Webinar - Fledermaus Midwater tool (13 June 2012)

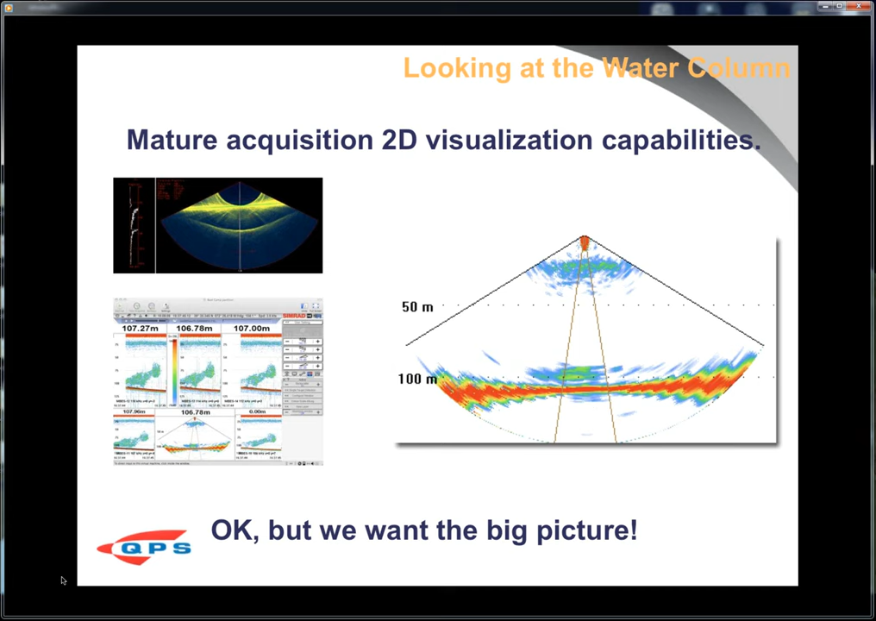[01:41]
2D swath plots or long track plots. But we wanted to have a bigger picture in how we integrate water column into the virtual environment.
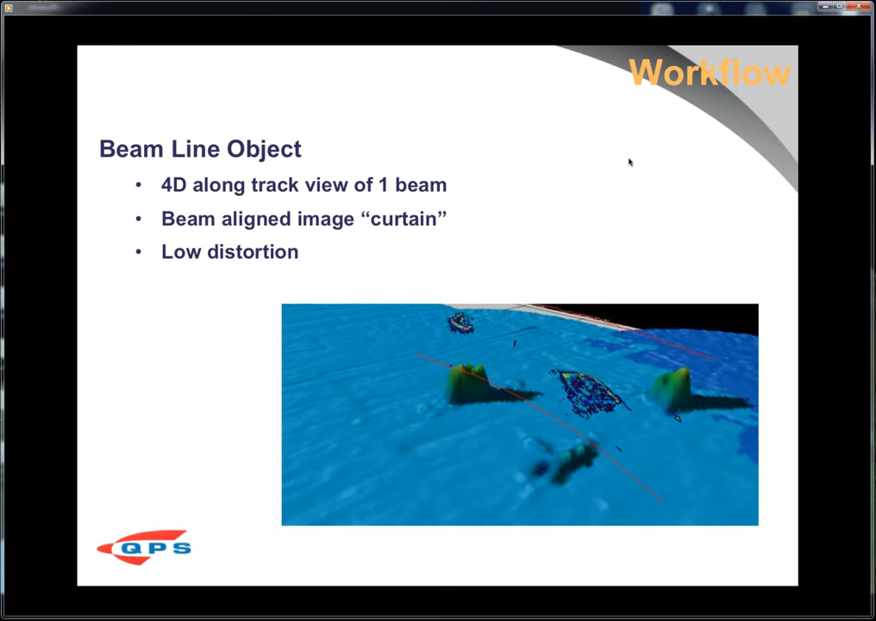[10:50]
What's nice about this metaphor is you get low distortion, because you're not doing a cross-track image. You're doing a long track. So depending upon the target that you want to visualize, this can be a good metaphor for you. The cross-track fan, you know, the swath, so that gives you your cross-track view.
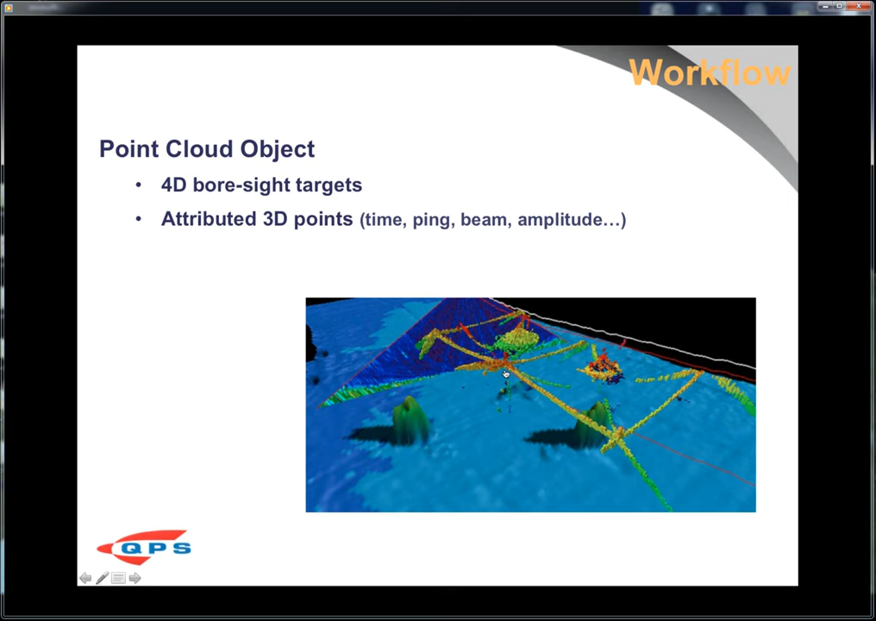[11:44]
And now the points, you can also do refraction. So you can, instead of exporting the boresighted solution, you can export a fully refracted solution if you're working with Kongsberg data. And finally, an ISO volume object.
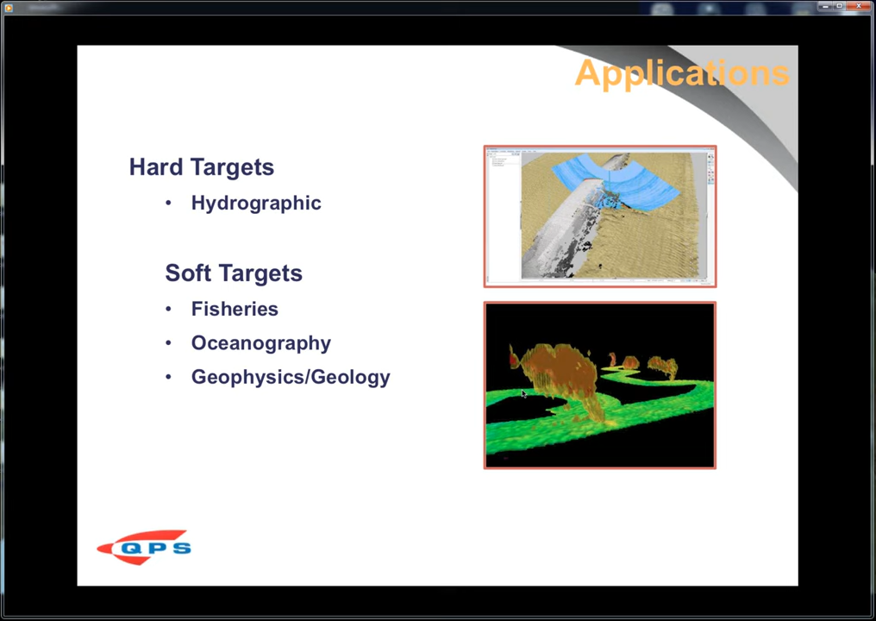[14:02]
Or actually, we get folks to see individual fish in the curtains from the EK-60s. Oceanographic processes like plumes, hydrate seeps, or subsea volcanoes, what I like to call our bubble people. So this is now, we're saying we're really looking at water column data. This is just a rough survey, demo survey that was done around an in-place rig in the Gulf of Mexico oil platform. I didn't do any processing, additional processing or editing of this data, so it looks a little rough because I did it. I just threw it together. But this is to show you, you know, this is what you typically get from a bathymetric survey.
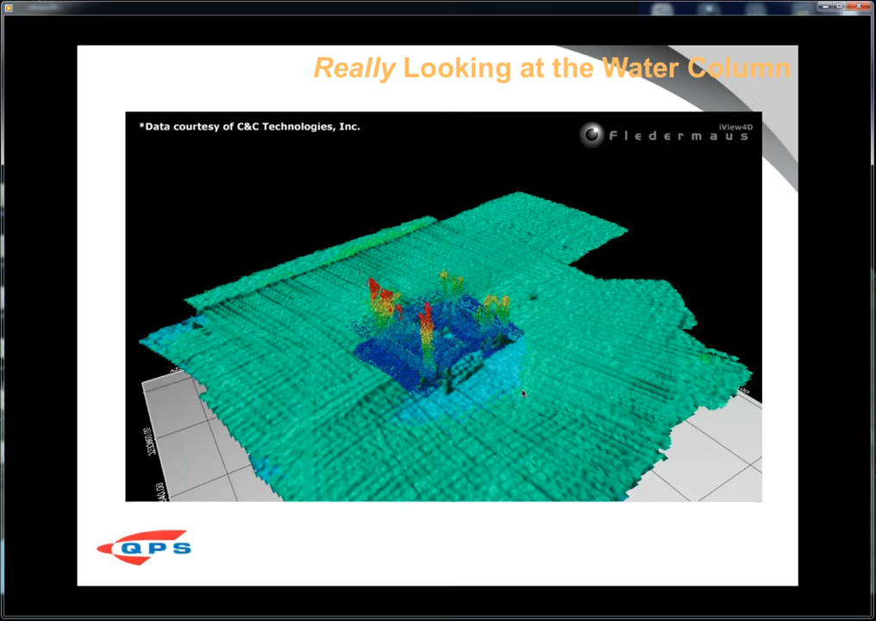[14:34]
But then when you add water column data, now I have, you know, additional components from the rig. And I can add more.
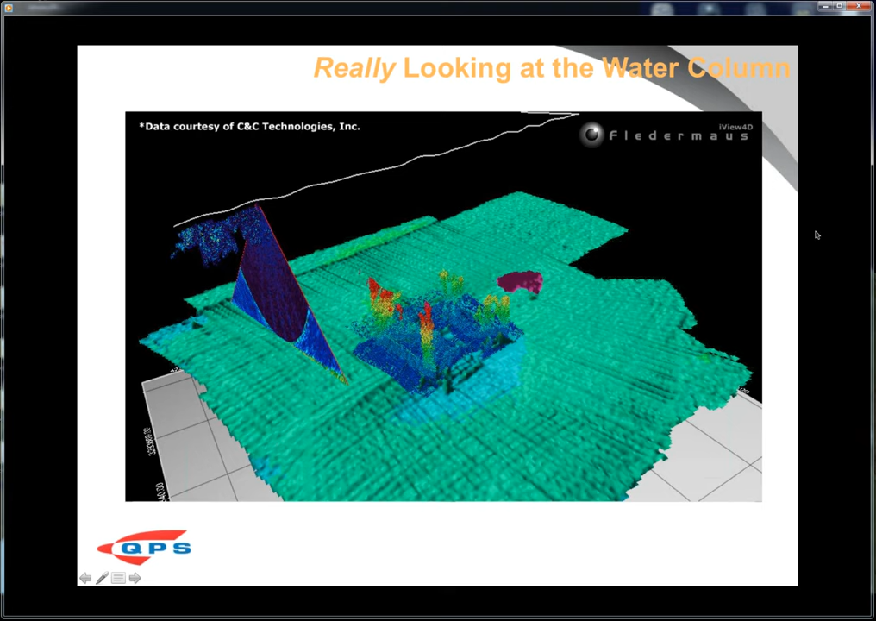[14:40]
I have a school of fish volume over here. And again, you can see more fish in the water column as they're going down this track line. And this is a little closer view.
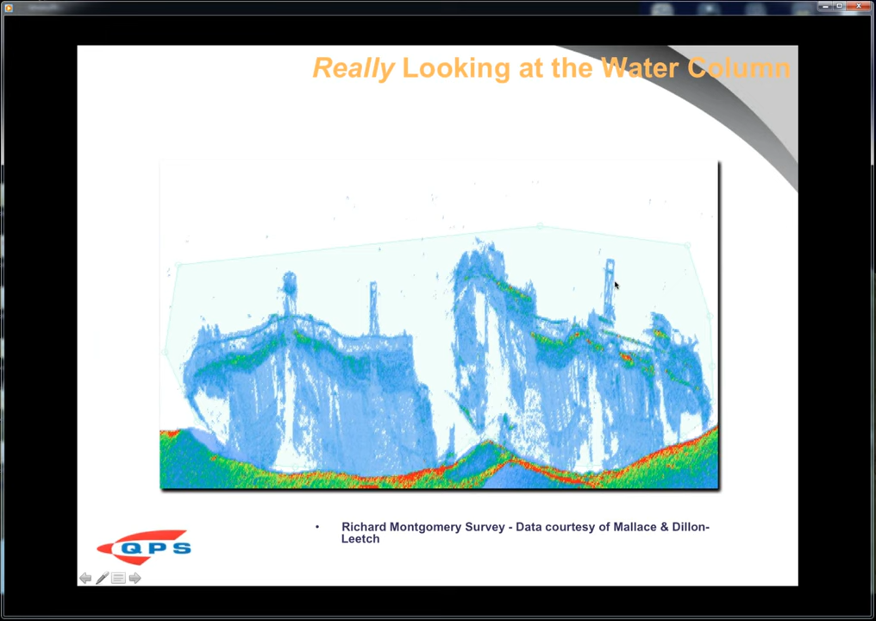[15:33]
And then draw a little lasso around it. And then export that as points to flitter mouse and bring it into the scene. And that's what you get.
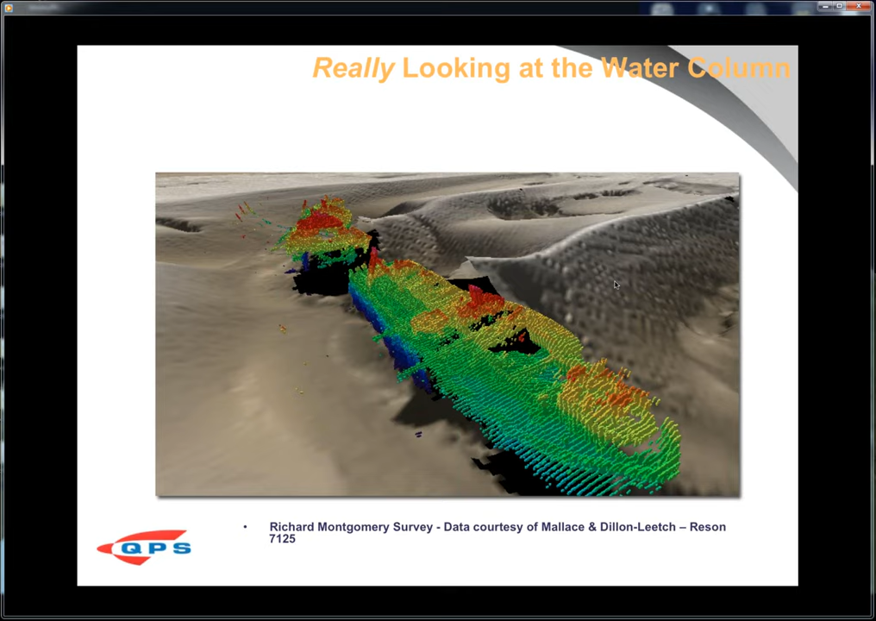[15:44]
Here's another example of single beam. Even with a single beam, this shows that you can get really good three-dimensional quality.
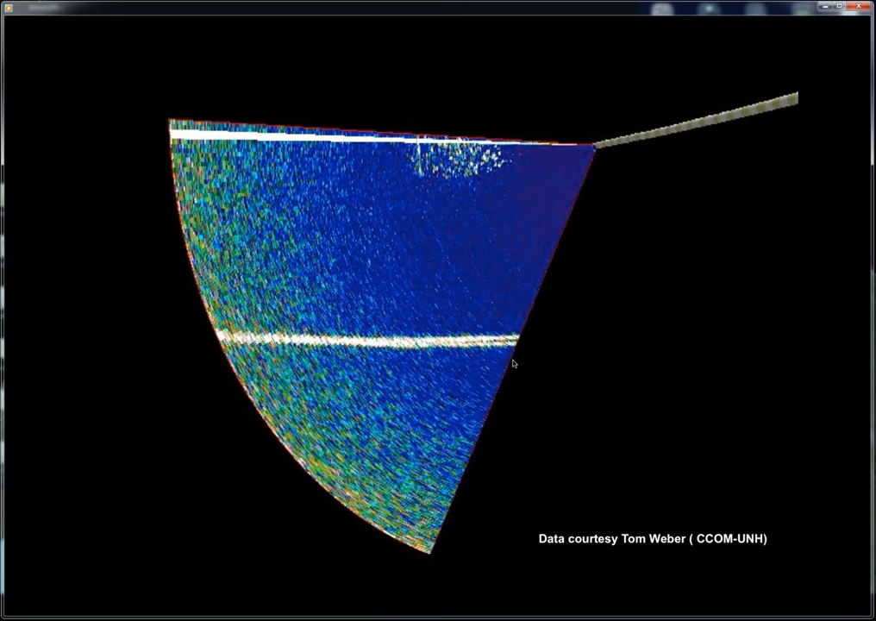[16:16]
a 71-25 survey that was done by Tom Weiber at CECOM, where they had the 71-25 pointed to the side
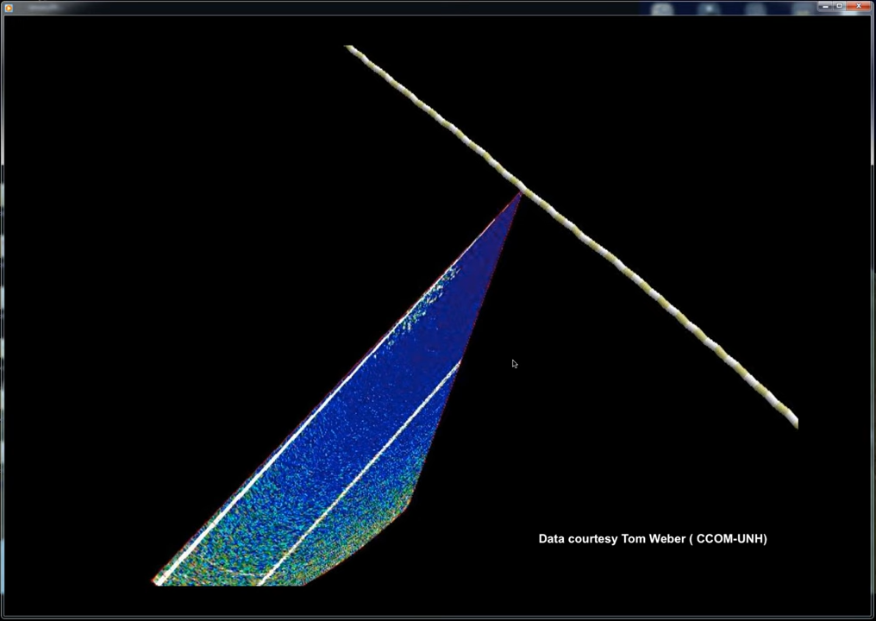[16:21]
of the vessel and they had an overhead spotter plane. So here's an aerial photograph of the spotter plane. Here's the vessel. Here's the school of tuna that they were tracking.
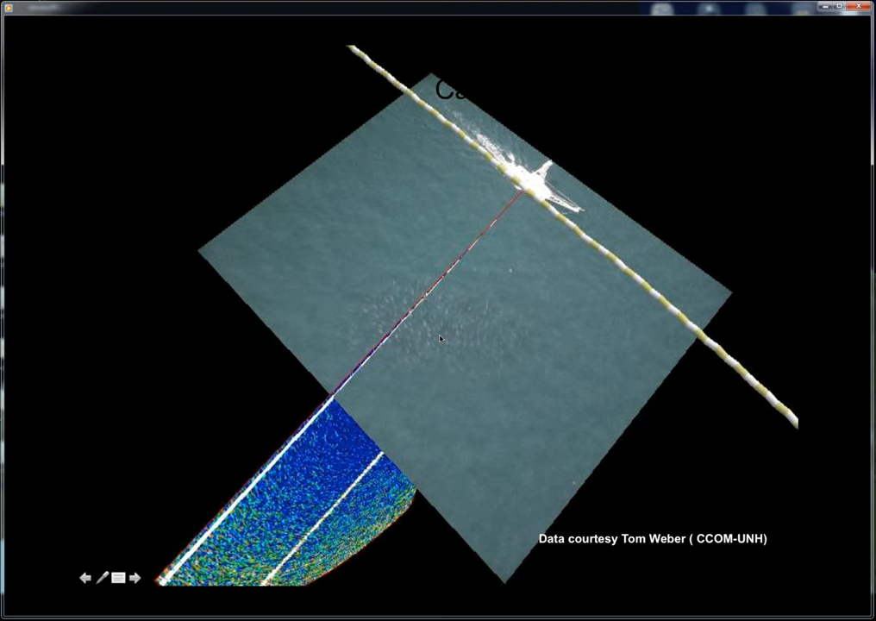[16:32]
And there's the point cloud exported from the midwater tool. And this is the fan object, actually.
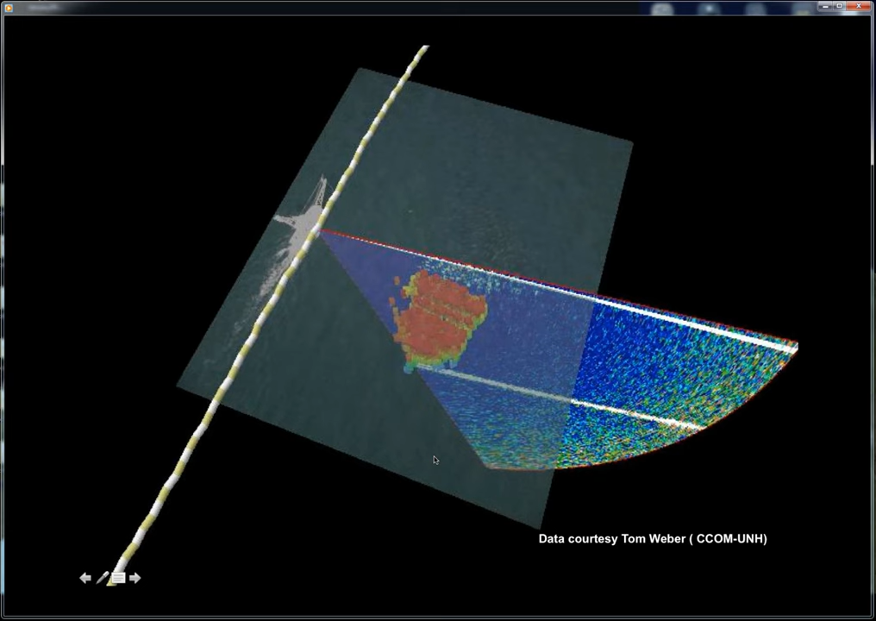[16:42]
And just here's another view from the side. So you have all the pieces integrated. You have the imagery from the aerial photograph. You have the exported points and the swath to show you where they were looking.
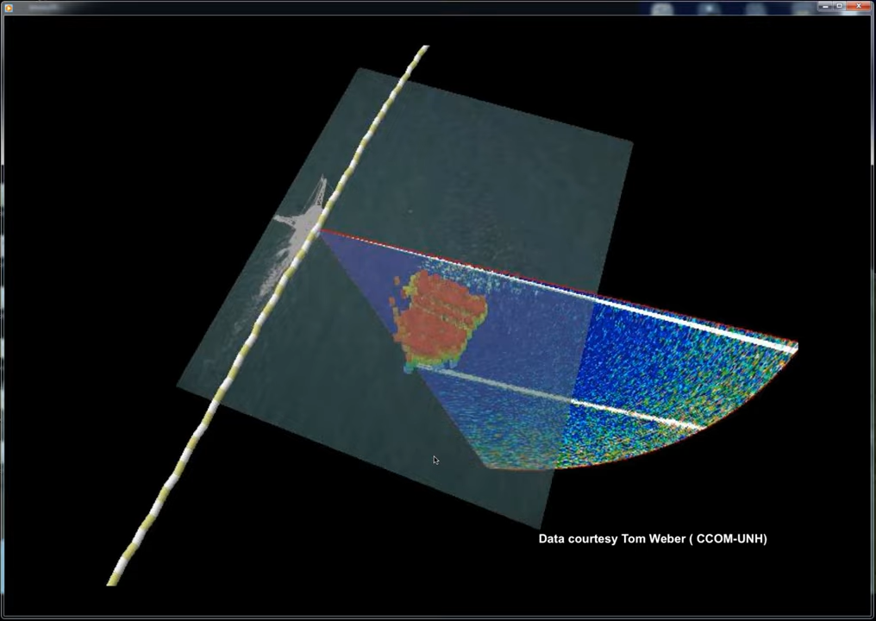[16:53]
And then finally, a deep sea volcano that was done by NAVO with an EM-22 and fairly deep water.